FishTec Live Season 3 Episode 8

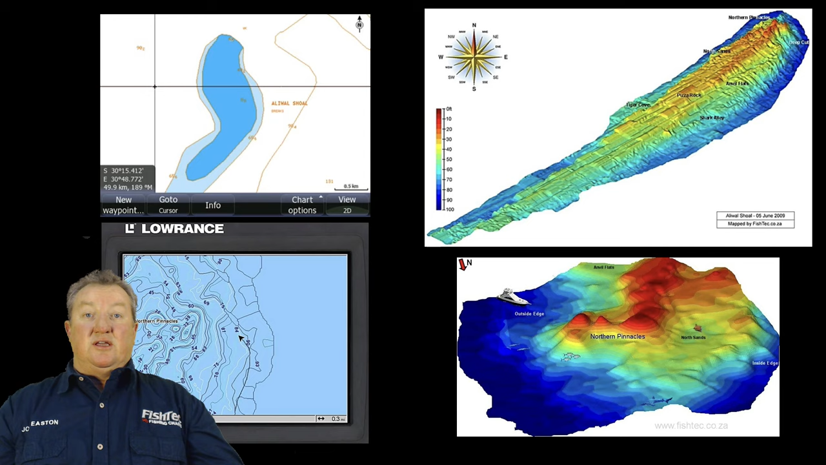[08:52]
Whereas the one directly over my shoulder here, that is what it looks like. And if you look at it in 3D, a little bit further over there, that's using Dr. Depth, had a nice little 3D feature where you can see it in 3D, and you can see exactly how the northern pinnacles on Alawar Shoal actually looked.
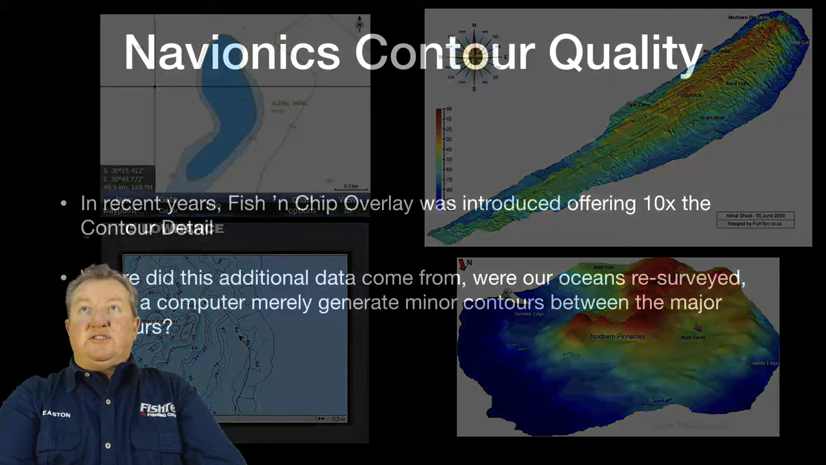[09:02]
So, accuracy with those off-the-shelf charts, with the Navionic charts, not so great. But what happened recently?